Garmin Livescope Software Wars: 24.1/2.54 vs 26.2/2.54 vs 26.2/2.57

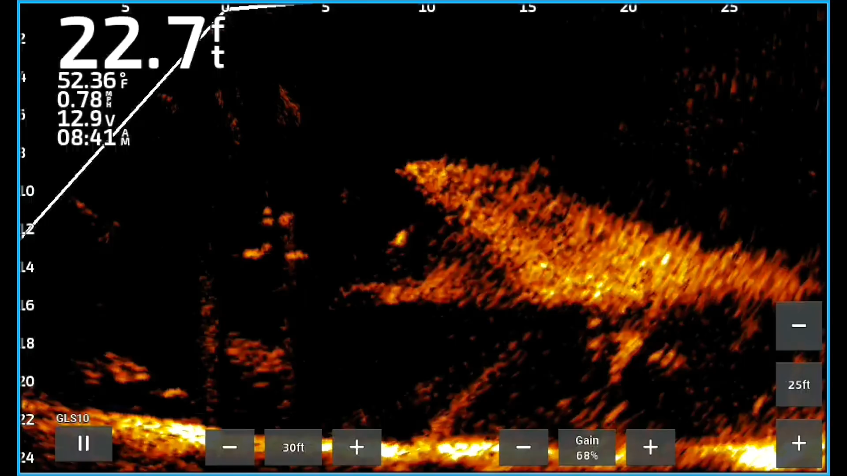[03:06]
On screen: depth 22.7 ft, water 52.36°F, speed 0.78 mph
it the same way every single time not a lot of adjustment on these um and i just went fishing because i did not want to sit there and try to manipulate the test i wanted the test to be like just put the phone down fish i wasn't looking i was just fishing and the one of the first things i noticed was on this particular 24.3 is the fish um you can see the crappie real good white perch for us losanna boys or sacolay but we're gonna call them crappie for today um i can notice that there's a lot of um
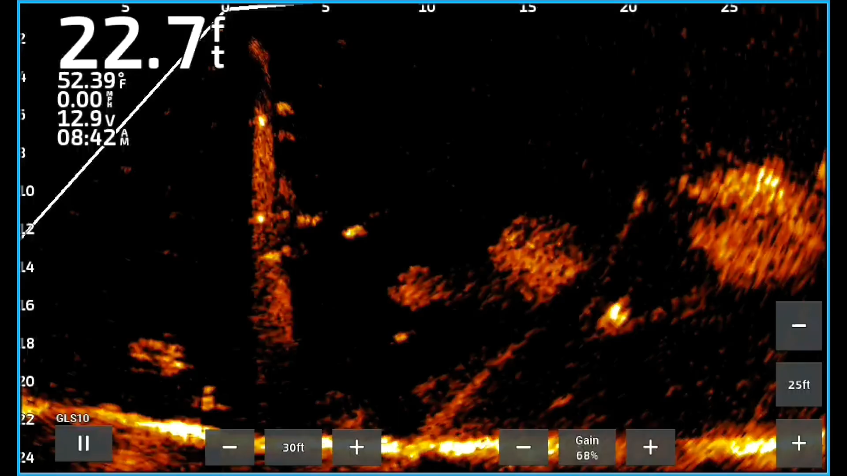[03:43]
On screen: depth 22.7 ft, water 52.39°F
not ghost tree but a lot of reflection a lot of reflection of the beam in different directions especially when you get around these are concrete concrete bridge uh pylons and uh you've seen them in other videos it's just one of my good spots i mean i always catch fish on these things i noticed a lot of reflection in the water and um not all the time not all time could see i could see my jig very well with this um i'm real happy but when you hit those beams or right on those beams you would notice those ghost tree but not
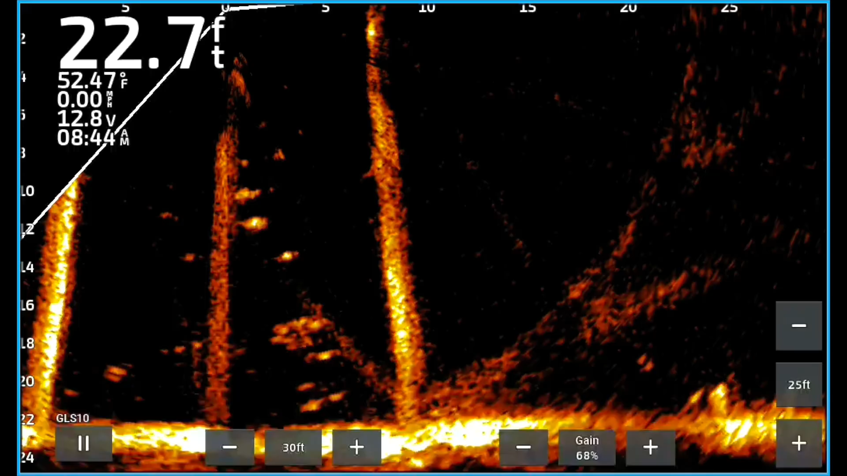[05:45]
On screen: depth 22.7 ft, water 52.47°F, speed 0.00 mph
is about four four and a half minutes and then i switched to another uh software portion it is definitely long i'm sorry for that but you know just scan your finger over and fast forward to what you want to see watch you a minute or two of each if you want then move on to the next one but this is kind of the end of the old 24.3 with 2.54 uh transducer software update next i'm going to go to the 26.2 software but i'm still going to hold on to the 25
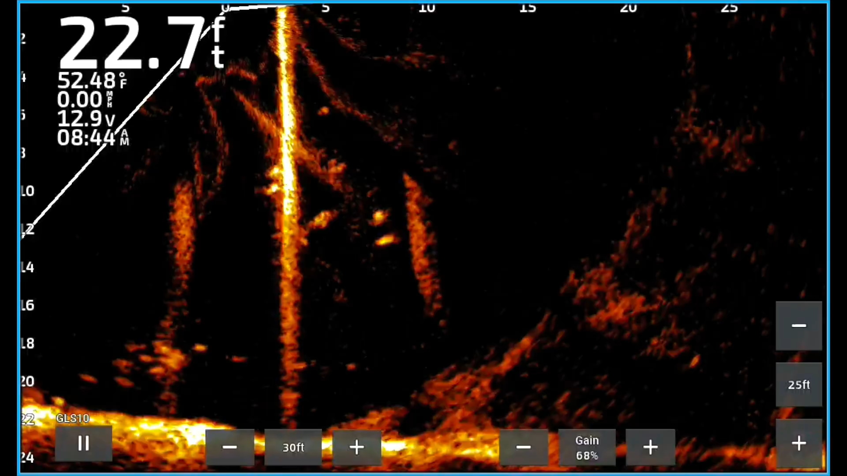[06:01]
On screen: depth 22.7 ft, water 52.48°F, speed 0.00 mph
24 i mean excuse me the 2.54 uh transducer uh this is the one that
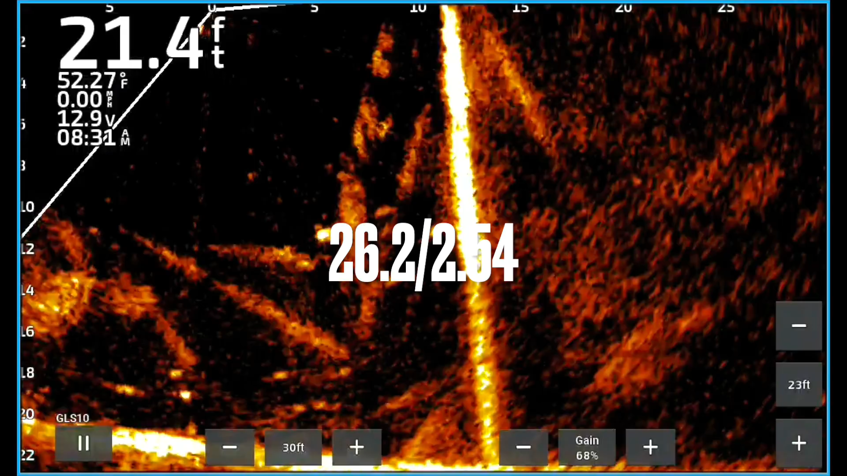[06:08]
On screen: depth 21.4 ft, water 52.27°F
some people are telling me this is magic you know this is the magic one and i gotta say
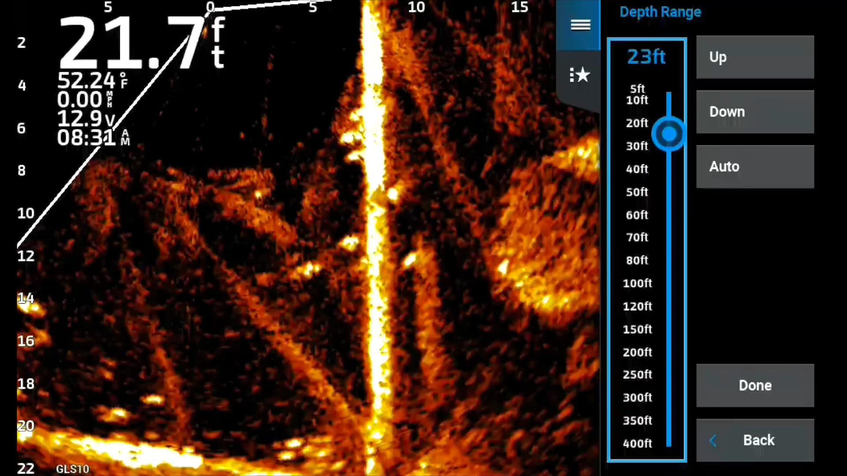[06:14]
On screen: depth 21.7 ft, water 52.24°F, speed 0.00 mph
out of the three this was the worst one personally that i saw look
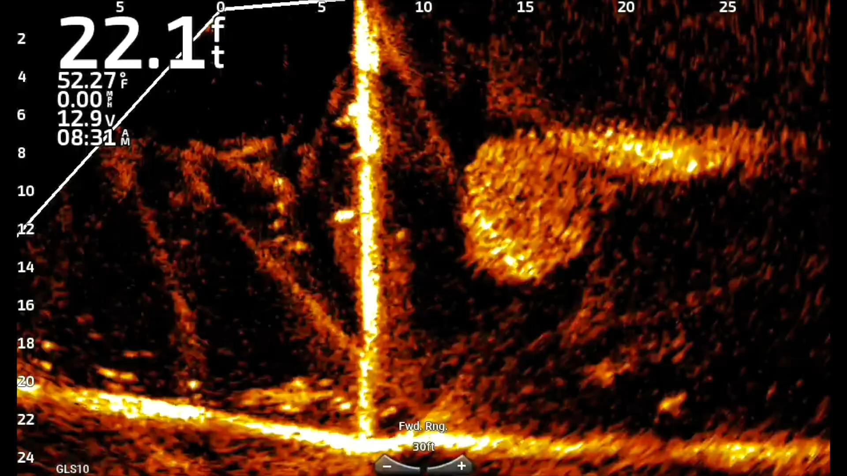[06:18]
On screen: depth 22.1 ft, water 52.27°F, speed 0.00 mph
at all the go the ghost tree artifacts i mean when you hit one of those beams it is everywhere um i mean it's it's looks i mean it looks like you gotta go the whole screen's a ghost tree now with that i
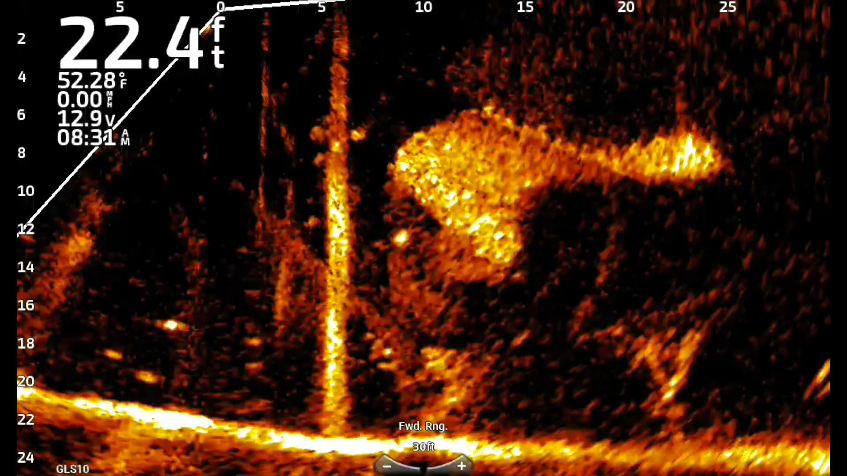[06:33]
On screen: depth 22.4 ft, water 52.28°F
don't see any voids in those ghost tree areas so not saying that that's a bad thing just saying what i noticed but look right there from zero to five or five excuse me five behind the boat to five in front of the boat um i mean there's a ghost tree there there's a ghost tree in the 20 to 25 the normal ghost tree there's one there's some some uh uh i'm just gonna call everything that i see a ghost tree there's a ghost tree at the 10 foot when you hit these beams especially when you hit the beams dead
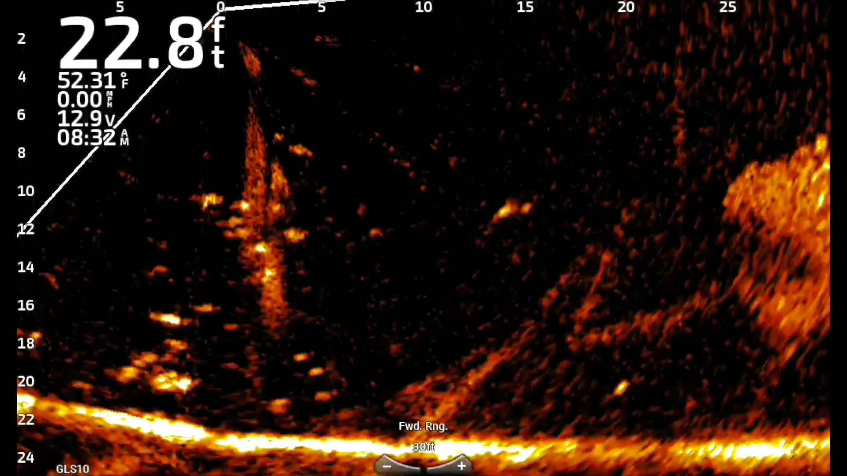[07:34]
On screen: depth 22.8 ft, water 52.31°F, speed 0.00 mph
blowing kind of weird up under this um so i'm kind of going around moving around but i'm not looking at the screen just recording so this is just normal fishing you know moving around a little bit fighting the wind like everybody else does fights the wind and just you know doing your thing and just doing some fishing um you can see out there about the 25 foot mark now i want you notice this in the top half of the shad uh it kind of looks like crappie in the bottom half it looks like i don't know almost like rain so those beams didn't stitch together well at the 20 to 25 foot mark uh if you look at these crappie right there below the boat
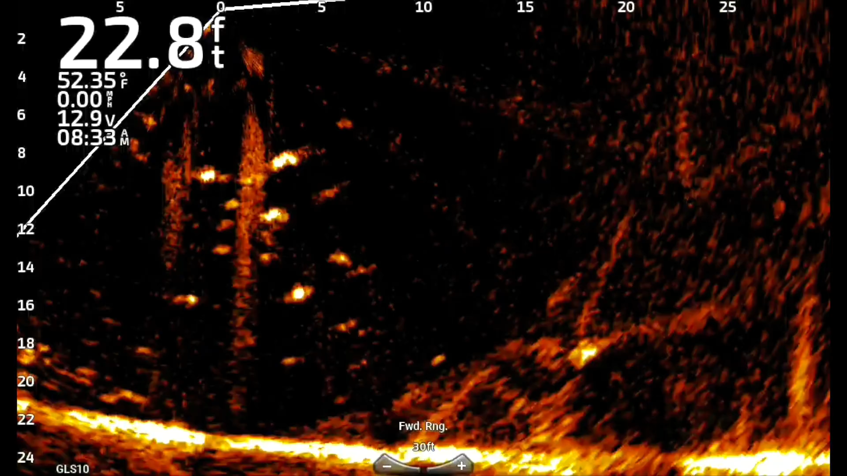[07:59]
On screen: depth 22.8 ft, water 52.35°F
uh you can see those real well no problem just noticing the uh just noticing the uh a lot of the you know lack of better word the ghost tree or the excessive returns and those are just from strong returns uh it
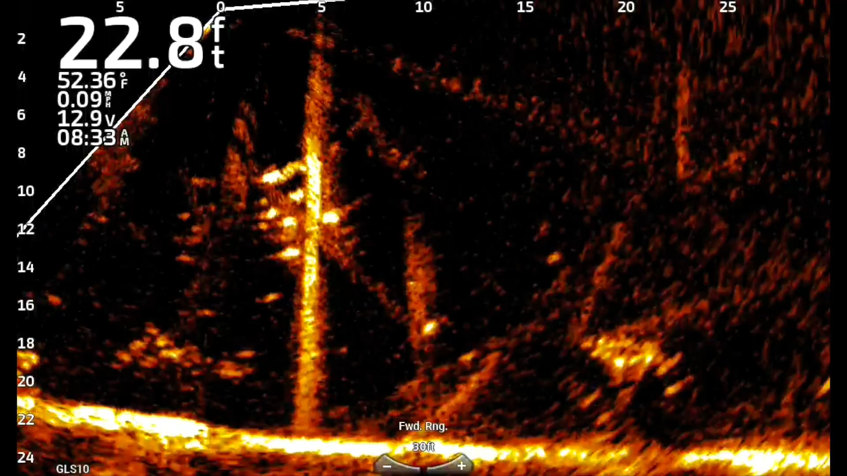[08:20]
On screen: depth 22.8 ft, water 52.36°F
doesn't really mean anything it just it's there i just wanted to bring it up to the attention
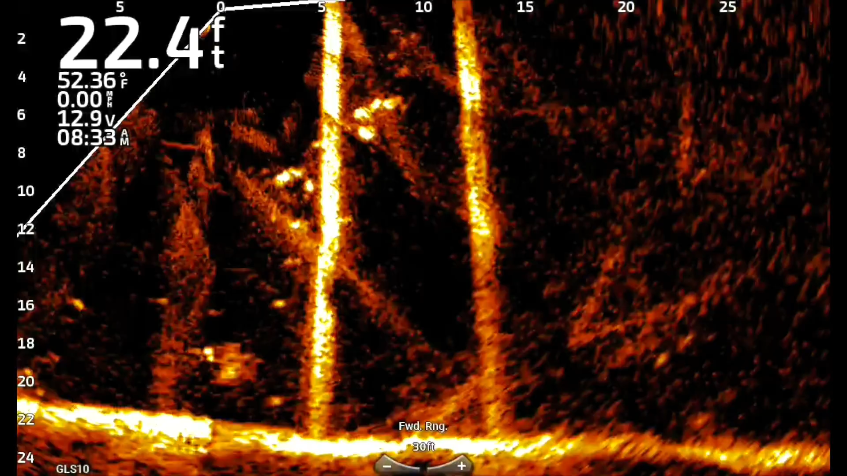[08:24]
On screen: depth 22.4 ft, water 52.36°F
of how much is there look at that right there lots and lots of interference but it doesn't seem to affect the picture you'll see me right here i'm i'm gonna play with some of
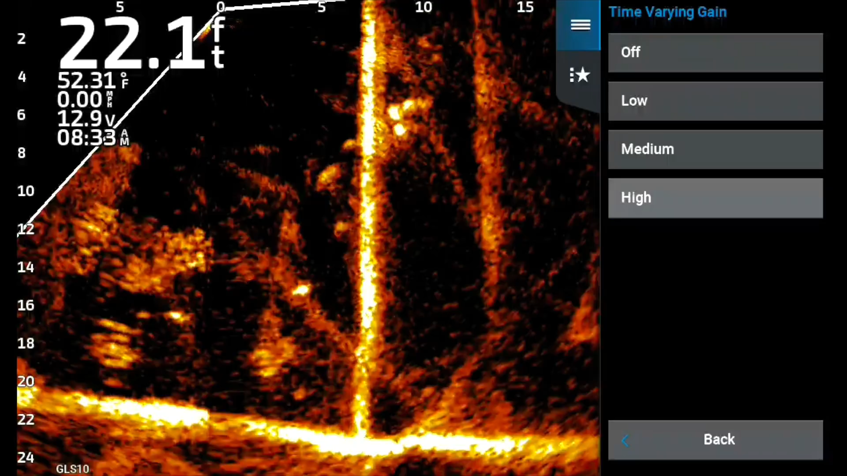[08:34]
On screen: depth 22.1 ft, water 52.31°F
the settings and see if i can get them tbg high they just kind of filtered it out too much
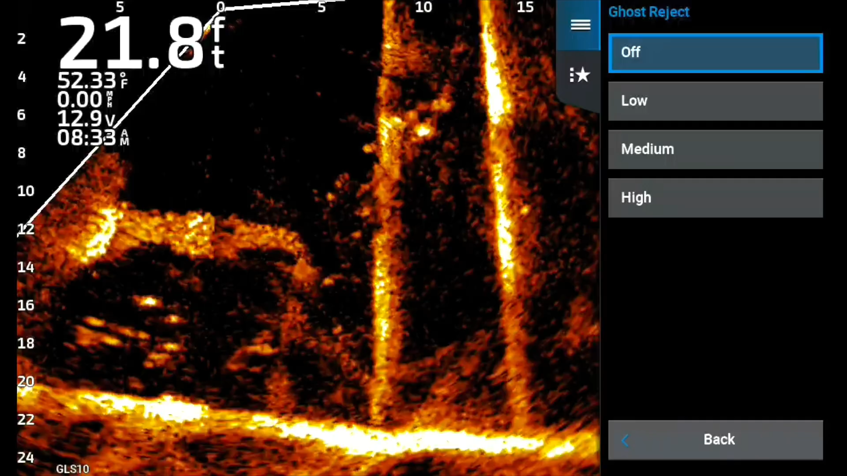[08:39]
On screen: depth 21.8 ft, water 52.33°F
i turned the ghost reject on honest god didn't see anything different um
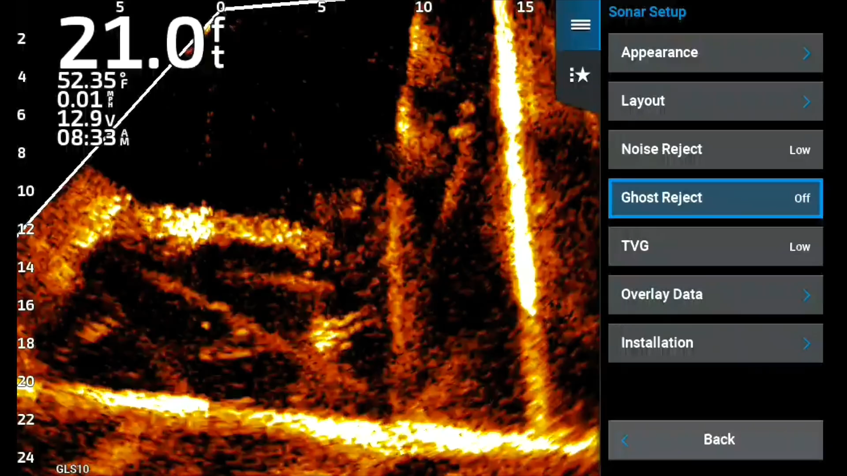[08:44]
On screen: depth 21.0 ft, water 52.35°F
this is before they had the auto uh
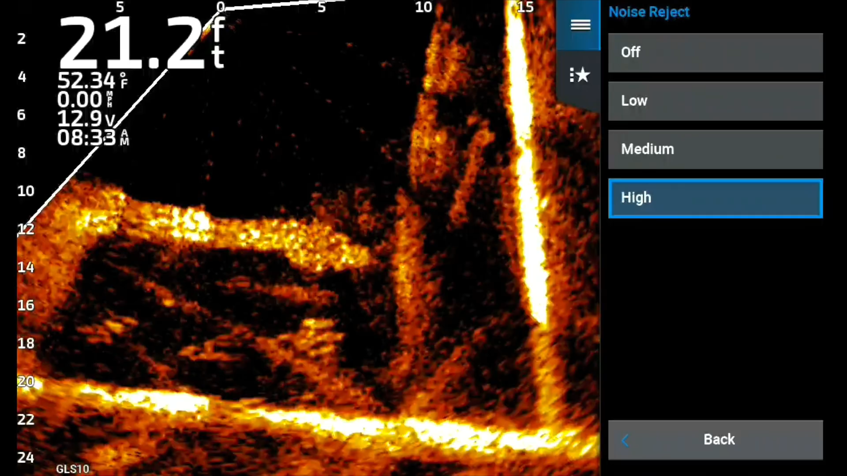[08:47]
On screen: depth 21.2 ft, water 52.34°F
here's the noise reject i kicked in on high but one thing i hate about noise reject high is how it may it's